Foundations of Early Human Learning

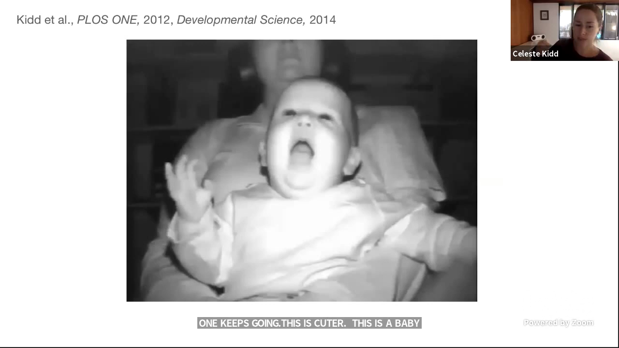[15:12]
As long as she keeps looking, the displays keep unfolding.